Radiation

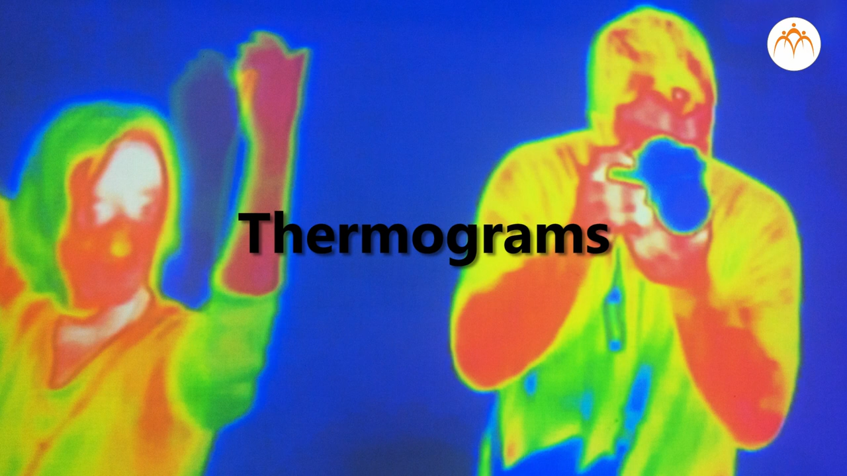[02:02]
Since infrared radiation is emitted by all objects with a temperature above 0, thermography makes it possible to get images in environment even in dark.